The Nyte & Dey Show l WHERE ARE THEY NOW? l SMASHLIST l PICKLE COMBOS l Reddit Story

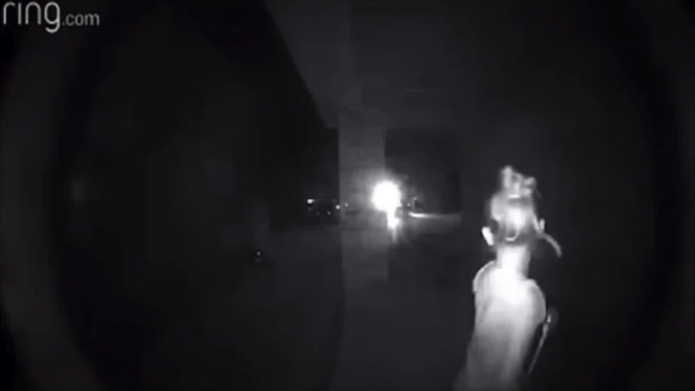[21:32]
I opened the app there sure enough was a young woman standing clinging onto my door frame I answered hello can I help you she came back immediately please let me in someone is chasing me I told her to stay where she was and I would call
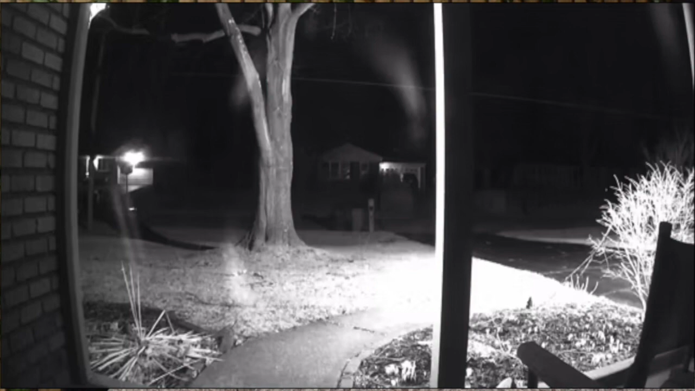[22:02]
we looked back on the motion in history both of the notifications were logged I opened the first one nothing but